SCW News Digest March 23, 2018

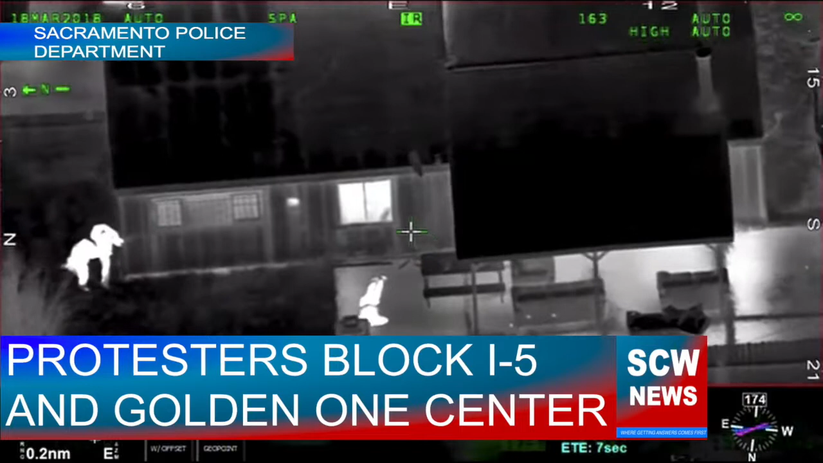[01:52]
Officers shot him 20 times and he died in the backyard. Videos of the shooting were released earlier this week and protesters took to the streets yesterday.